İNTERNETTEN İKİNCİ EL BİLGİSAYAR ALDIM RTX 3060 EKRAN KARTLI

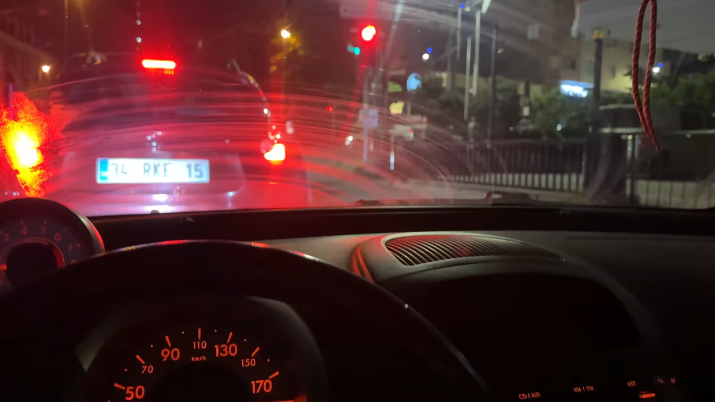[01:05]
Arabanın camı aşırı derecede buhu yaptı ve şu an trafikte bekliyorum. Görmüş olduğunuz gibi. 3-4 dakika kaldı. Konuma yaklaştık. Heyecanlı bekleyiş sürüyor.